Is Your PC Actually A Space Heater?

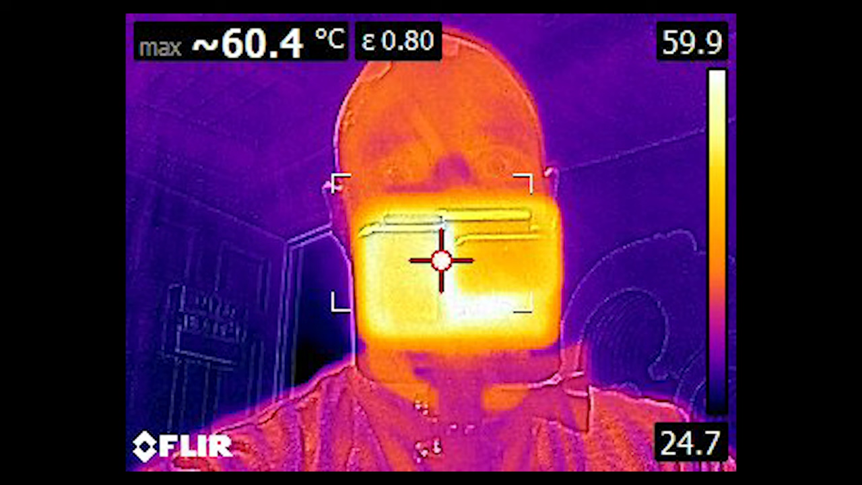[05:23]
On screen: max 60.4°C
You might have even noticed it when I took that thermal shot of the GoPro.
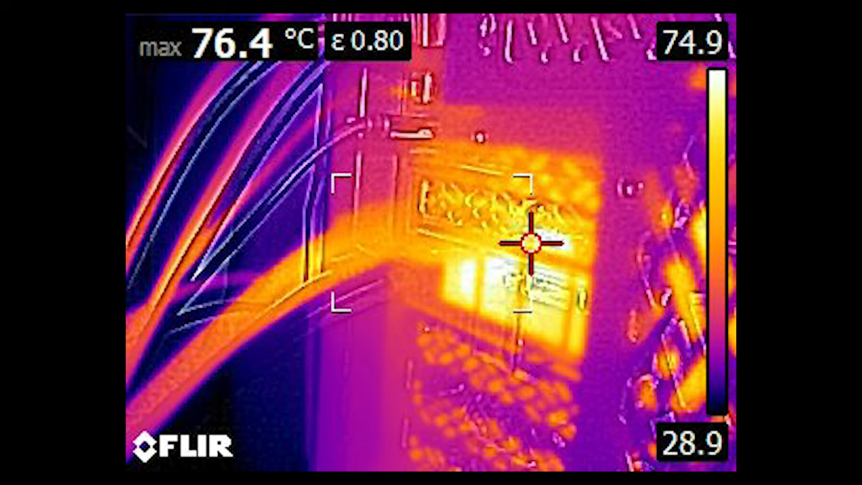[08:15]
On screen: max 76.4°C
This thing just pumps it out. You can even see the heat it leaves on the wall.